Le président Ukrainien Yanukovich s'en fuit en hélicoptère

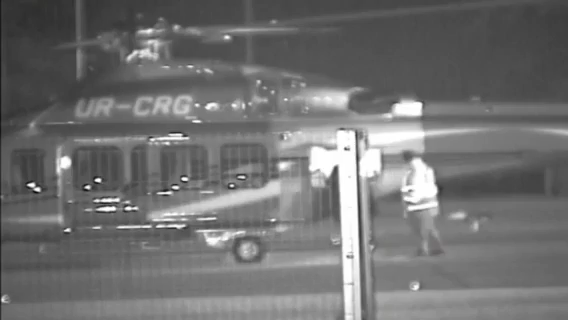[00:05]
Graney CCTV footage purports to show Ukrainian President
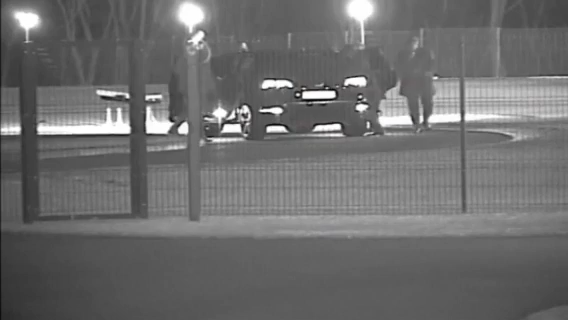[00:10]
Yanukovych leaving his suburban residence in a helicopter.
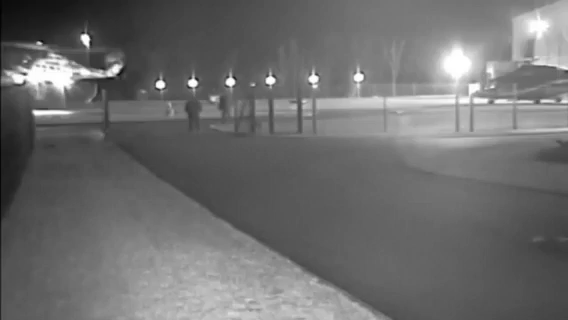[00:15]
The footage, which cannot be independently verified,